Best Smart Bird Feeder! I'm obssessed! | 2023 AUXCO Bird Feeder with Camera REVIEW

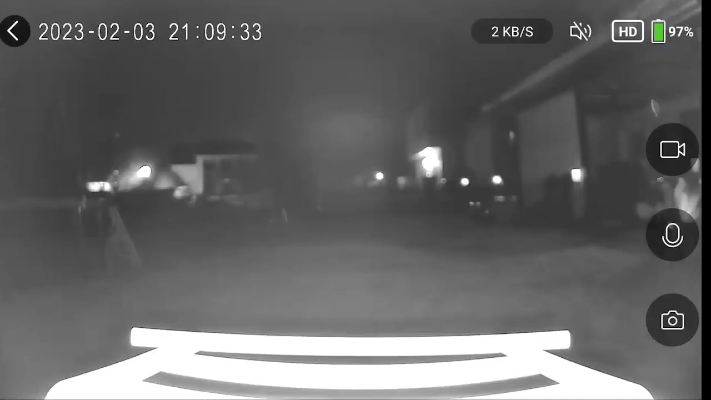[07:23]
So here is what the camera looks like at night. Very few birds will come to feed at night. However, I do really appreciate the fact that this is essentially acting like a security cam for my backyard at night. I think the picture quality is pretty good. Night vision. And I have a pretty good view of my entire backyard through this camera on the smart bird feeder.